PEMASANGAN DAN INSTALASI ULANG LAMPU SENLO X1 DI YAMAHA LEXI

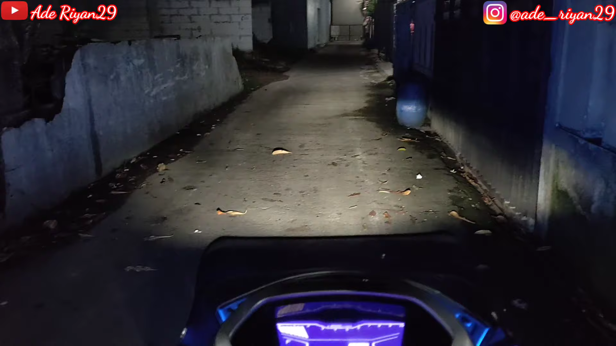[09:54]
nah ini untuk posisi cahaya lampu utama dari yamaha leksi ini untuk pass beam dari lampu standar lampu sendlow x1
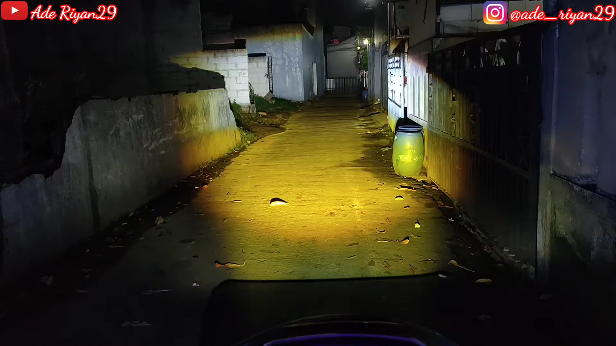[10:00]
pas beam warna kuning sangat pekat sekali ya kuningnya ya posisi high beam pass beam ini posisi off pass beam seperti ini jadi sangat membantu sekali untuk penerangan yamaha leksi yang
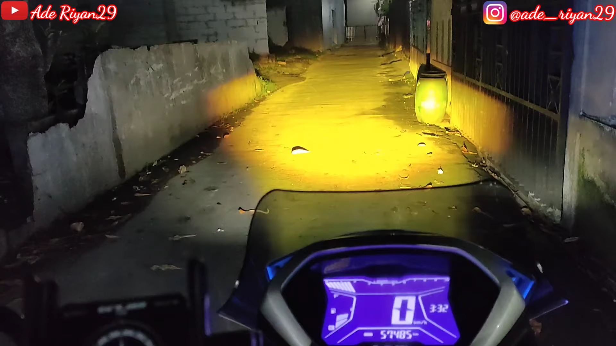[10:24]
kurang maksimal ya karena karena untuk motor motor sekarang itu memang untuk pencahayaannya karena LED dan tidak terlalu pekat di hasil pencahayaannya dan solusi yang terbaik yaitu jika tidak menggunakan Proji cukup menggunakan lampu tembak tambahan salah satunya itu Sandlot X1, Hapak MP1 ataupun Duromoto X1 tapi kalau untuk barang yang kita ready yaitu Hapak MP1 atau Duromoto X1 oke ini untuk hasil cahayanya,